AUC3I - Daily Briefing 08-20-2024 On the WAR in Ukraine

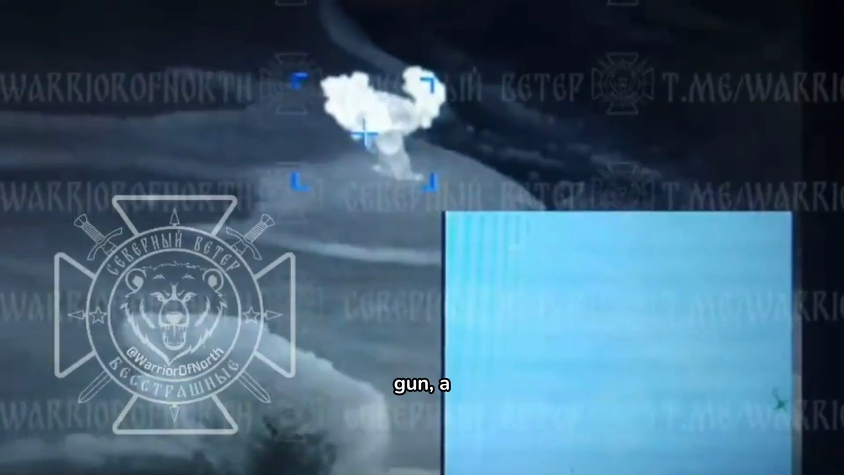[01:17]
a 122mm 2S1 Gvastika self-propelled artillery unit, a 122mm D-30 howitzer, and a Grad Multiple Launch Rocket System combat vehicle.
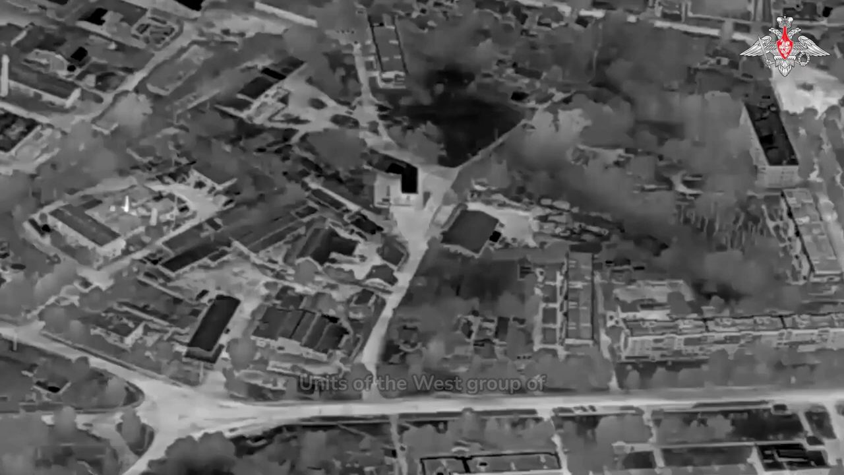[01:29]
Units of the West Group of Forces occupied more advantageous positions and defeated the formations of the 115th,
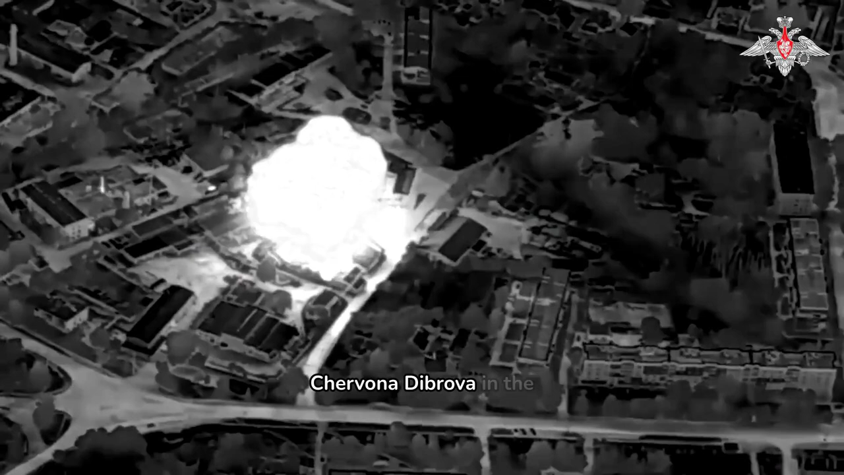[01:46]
Chervona Dybrova in the Luhansk People's Republic and Novossidov in the Donetsk People's Republic.
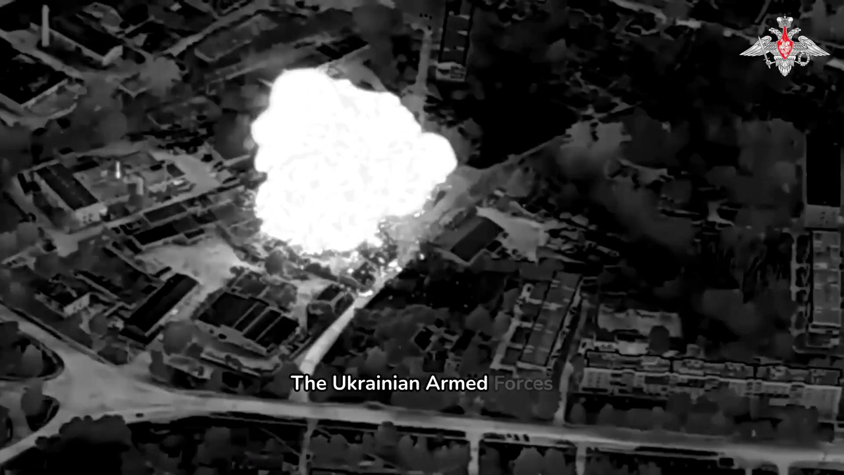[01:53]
The Ukrainian Armed Forces lost more than 450 servicemen, 11 vehicles,
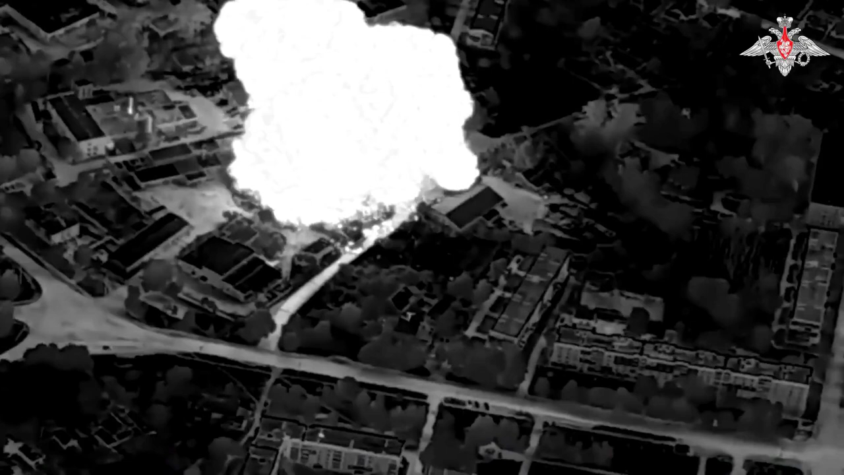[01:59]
two 155mm M198 howitzers and a 155mm M777 howitzer made in the USA, a 155mm FH-70 howitzer made in the UK,
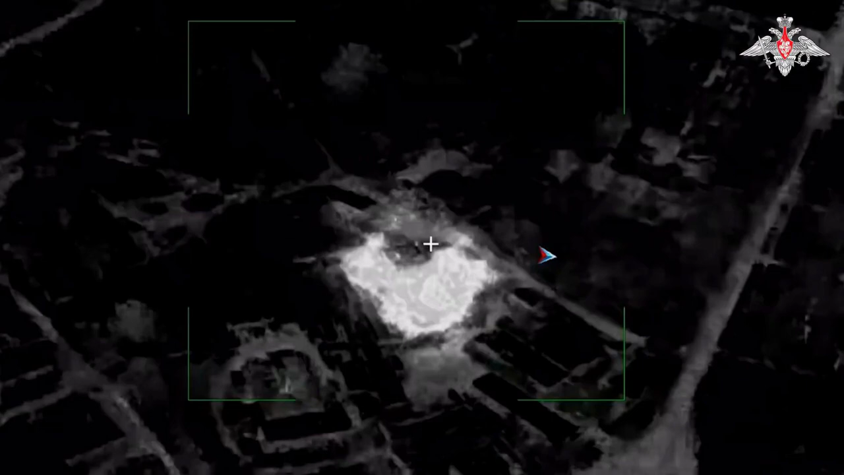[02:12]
a 122mm D-30 howitzer and a 105mm M119 gun made in the USA.
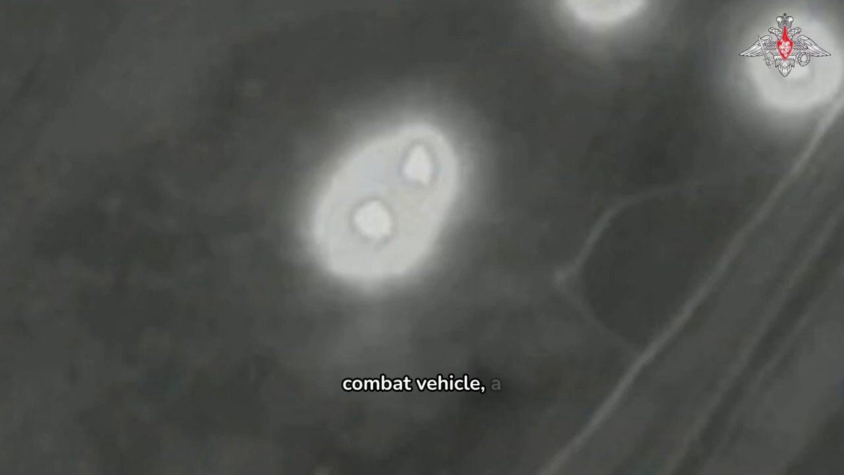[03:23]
a Croatian RAK SA-12 multiple launch rocket system combat vehicle,
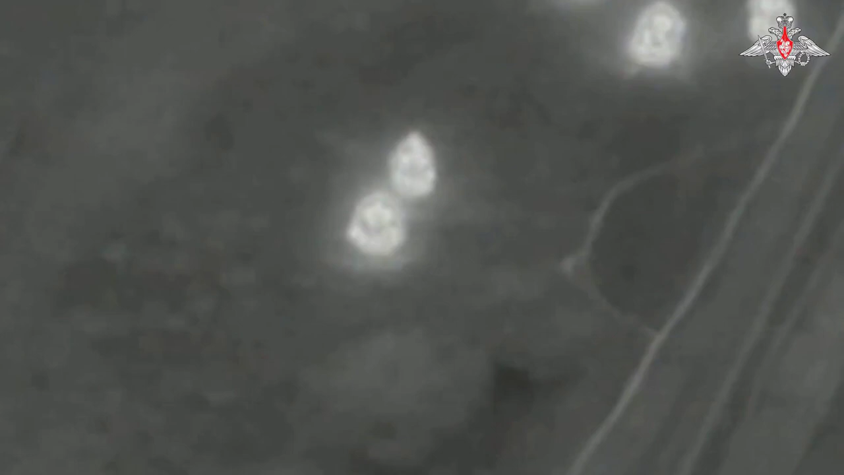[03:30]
and a 105mm M119 howitzer made in the USA, for field ammunition depots were destroyed.
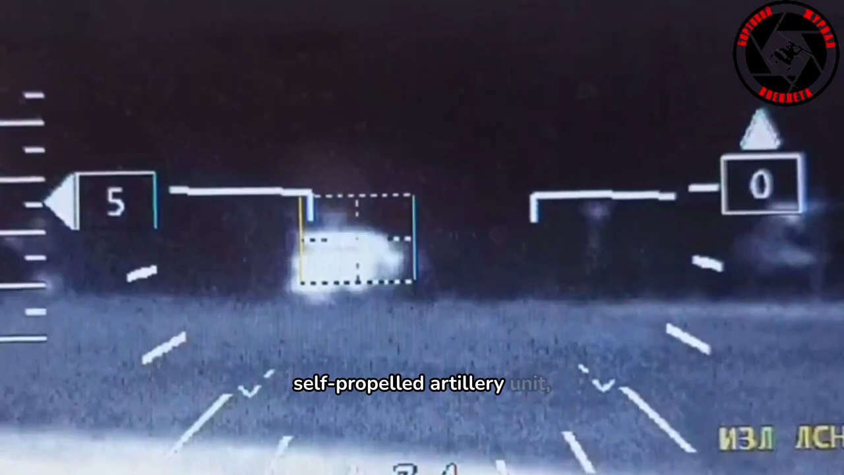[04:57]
and a French-made 155mm Caesar howitzer.